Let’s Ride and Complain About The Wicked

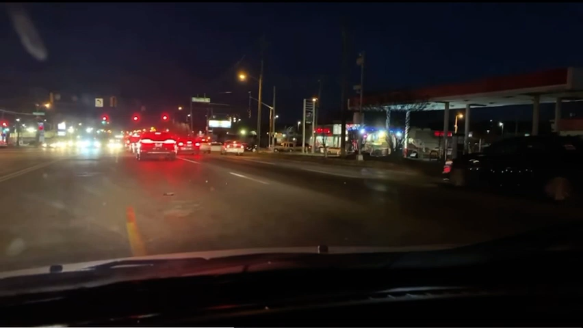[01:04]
It's just terrible. It is just terrible. And look at them. Look at them. They don't want to go to bed. Look at them. Look at this satanic motherfucker right here. He got to stop in the middle of the street and text. Stopping in the middle of the street. Texting. I was going to go somewhere and get me something to eat.
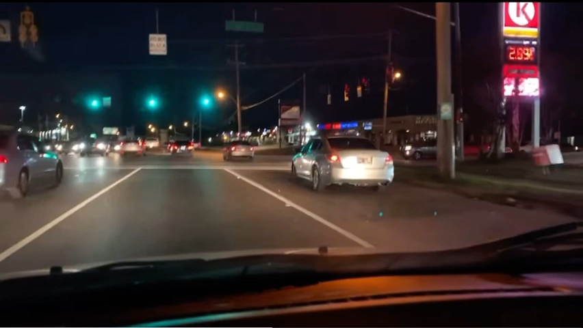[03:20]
Drugs, drugs, drugs. Not out here to go to church. Not out here to go to a job or come away from a job. Most of them out here is looking for drugs. Look. No driver license, no insurance. Just wide open, running wild. From one end to the other.
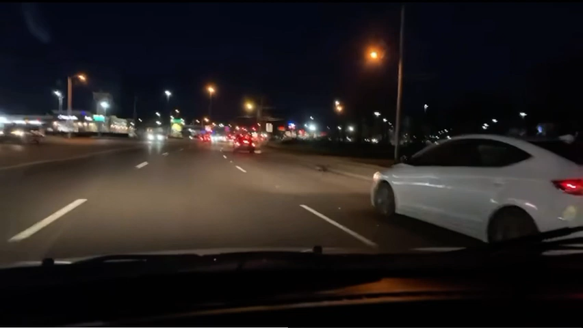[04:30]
Look at this son of a bitch over here. They driving like they drunk. That white car. And I want them to move the fuck out of my way so I can get over there on that side. Swerving all over the place. I bet they drunk. I bet they good and drunk. Need to be checked out by the fucking police. Now the light is green. The son of a bitch up there won't move.
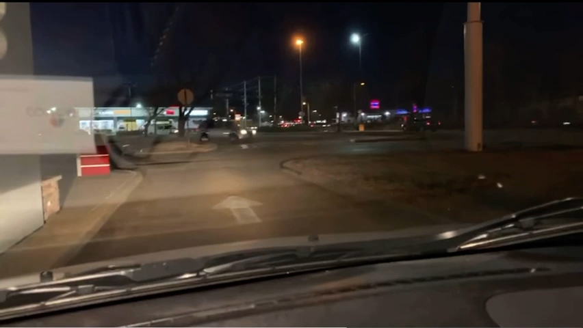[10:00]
Let me go around to the speaker again and see if this garbage motherfucker gonna come to the speaker. Just lazy as fuck. Woo! Just garbage. And they, once again, they love to park their garbage ass in these motherfucking restaurants. Now look. Look at them nappy head motherfuckers. Look at them garbage motherfuckers. Look at them standing back there.